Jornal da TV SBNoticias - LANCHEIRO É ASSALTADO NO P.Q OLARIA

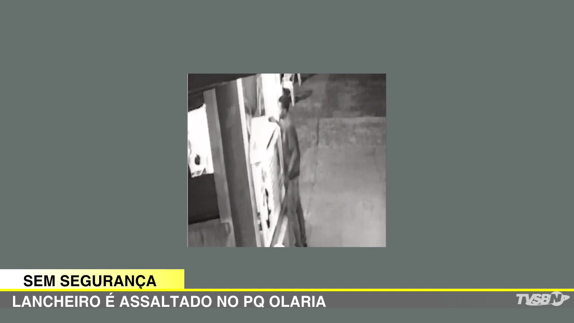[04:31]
foi na rua Profeta Jeremias, veja aí, mostrando aqui ó, ele chega no balcão, amuncia o roubo, veja aí ó, pega o dinheiro e depois, veja só essa outra imagem,
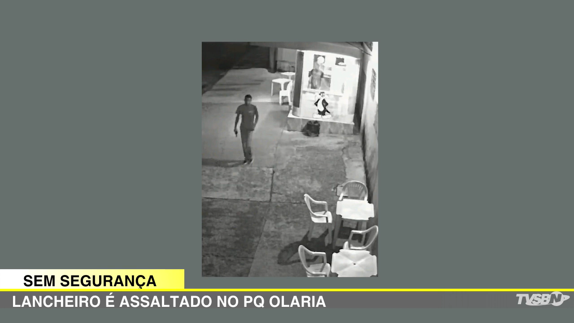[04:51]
ele sai como se nada tivesse acontecido com o revólver nas mãos, veja só, a pistola ali ó, na mão direita do criminoso, a gente até aproxima mais um pouco a imagem, na rua Profeta Jeremias, comerciantes e a população pedem segurança ali na área,